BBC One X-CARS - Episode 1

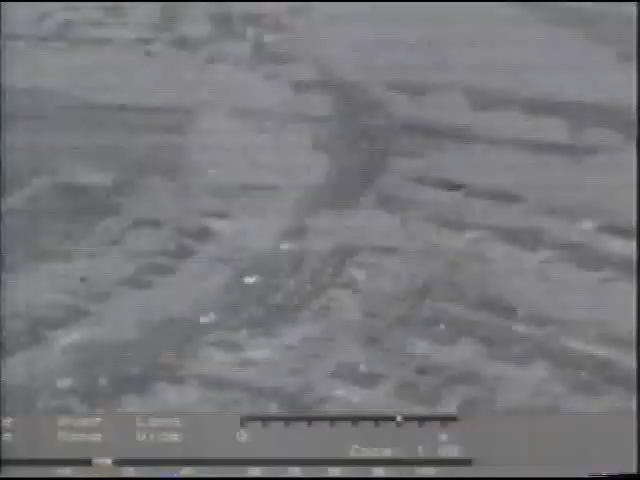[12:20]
Lights are on red. Now, the vehicle has been in a collision junction of A580 Warden Road, over.
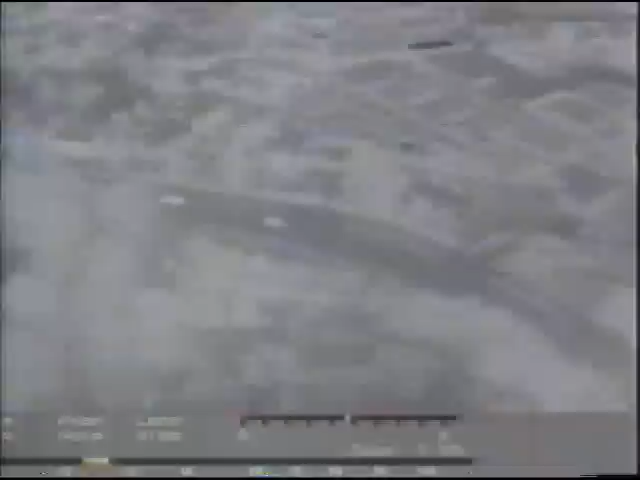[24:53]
3108, we're now 60 mile an hour, Offerton Road.
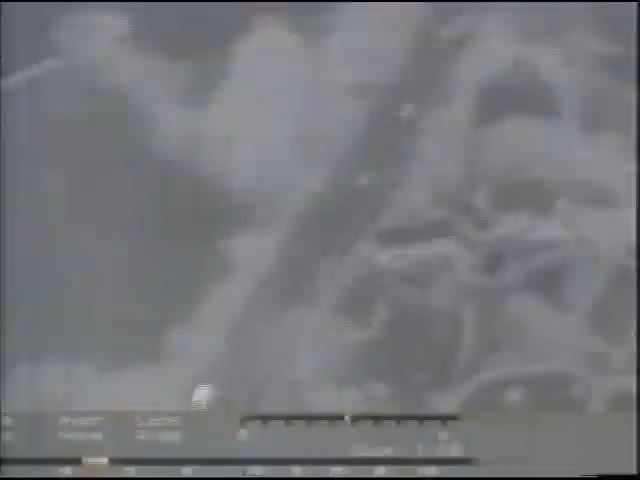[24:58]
to Mellum now, Offerton Road. Should we have left down here? At least if it... There's a left.
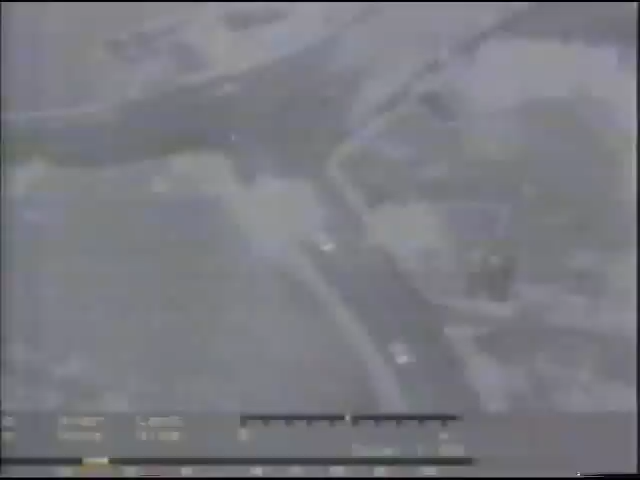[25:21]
Coming down to the traffic lights now at Marple Road. Traffic lights are red, the vehicle is through and left towards Offerton. Yes, yes, yes.
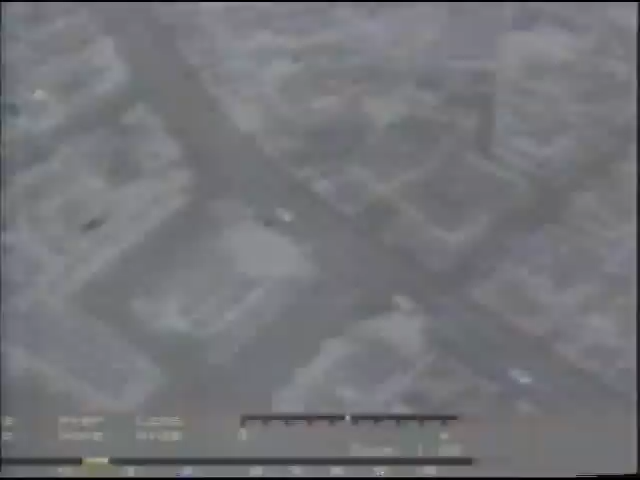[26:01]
Yeah, we're Marple Road Hill. Test with a stinger.